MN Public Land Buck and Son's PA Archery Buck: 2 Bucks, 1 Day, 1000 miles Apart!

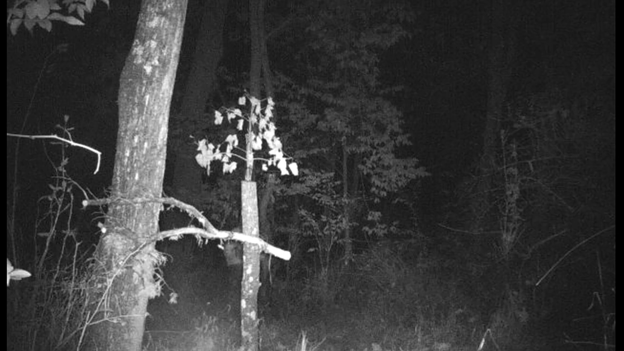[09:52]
He was in decent time, still dark out. I'm impressed with that. And he gets settled in. The next video on the SD card when we checked it were these two doe coming in to check out the mock scrape.